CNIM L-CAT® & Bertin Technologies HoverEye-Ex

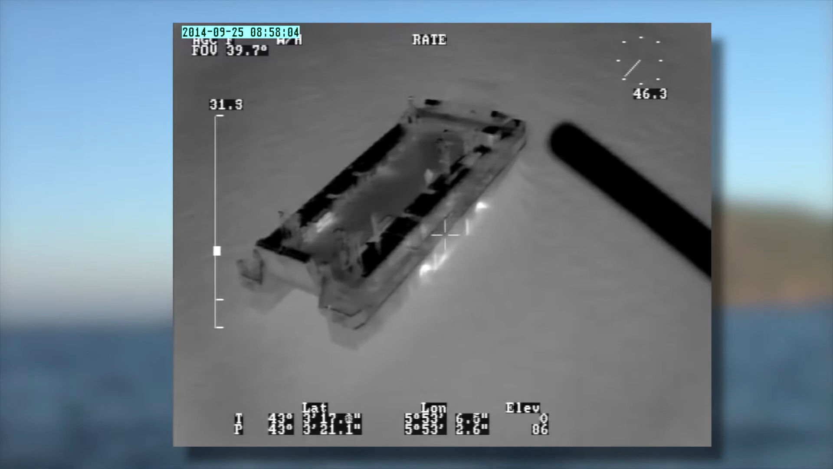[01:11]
Hoveri-X features the best survey systems. It's swiftly operational night and day.